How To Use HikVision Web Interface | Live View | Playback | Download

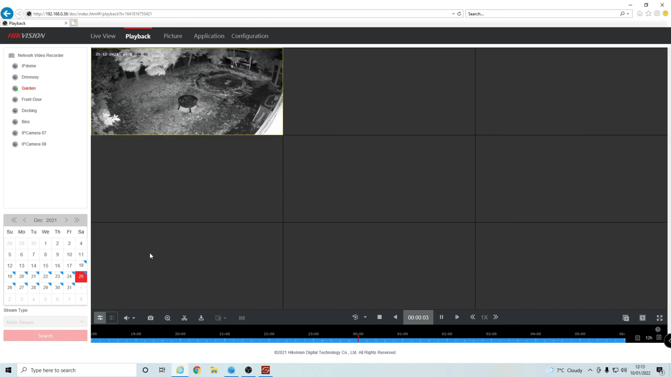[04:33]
in a 3x3 grid let's change that to this one camera down here makes it a bit bigger for us we've got our fast forward button here to speed it up to four times or you can also slow down the footage half speed quarter speed let's say you wanted to record a bit of footage here you can use these scissors right here if you click on those they should come up in red but as you can
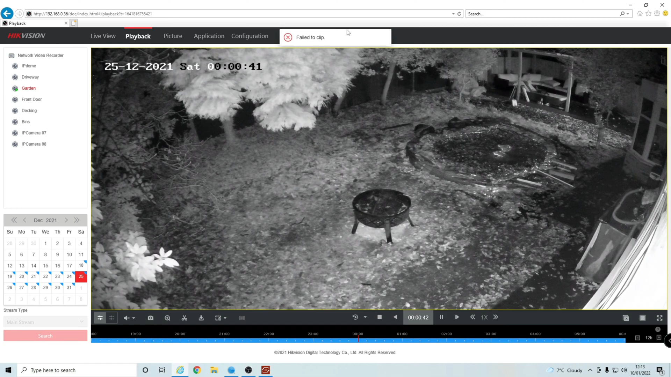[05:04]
see it says fail to clip and that is because the internet explorer has not been run in administrator mode so if you want to save any footage directly to your computer you must enable administrator mode so let's quickly close out of internet explorer let's search for internet explorer we're going to right click on it run as administrator